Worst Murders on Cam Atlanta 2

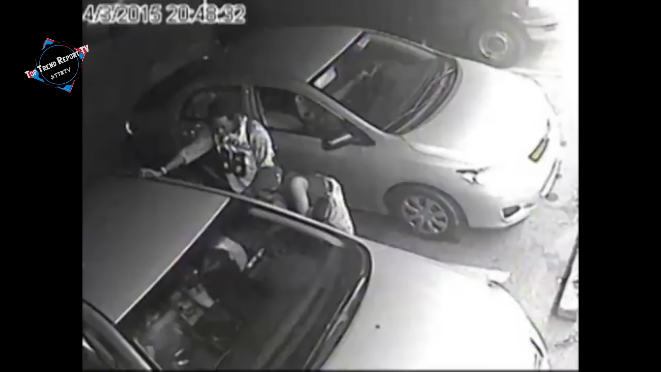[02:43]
The two were allegedly discussing a potential drug deal. And this interaction was captured on camera. Jabri eventually opened the driver's side door and pulled out a 9mm handgun.
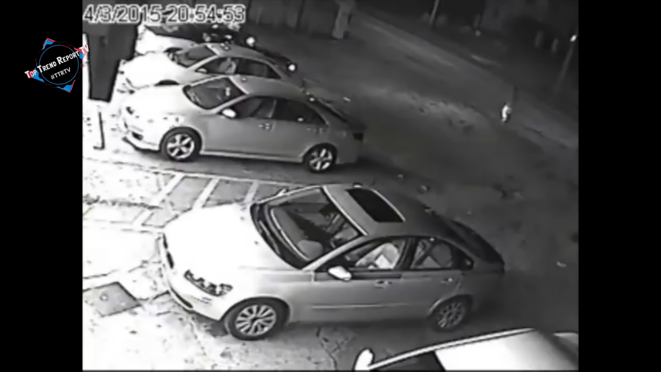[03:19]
Gary then tried to put his car in reverse, but then Jabri would shoot him multiple times, striking him in the chest and the neck. He would be pronounced dead at the scene.